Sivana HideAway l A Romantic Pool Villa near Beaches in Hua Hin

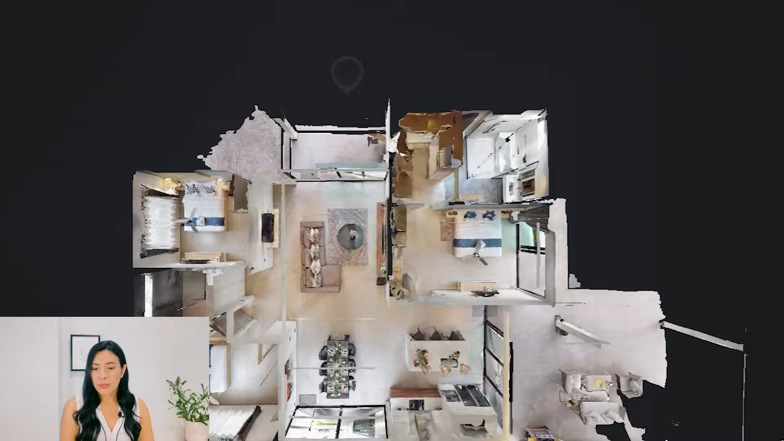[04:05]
The project will give you a full frame sliding door and another one back there. And the ceiling is also elevated to 3.5 meters.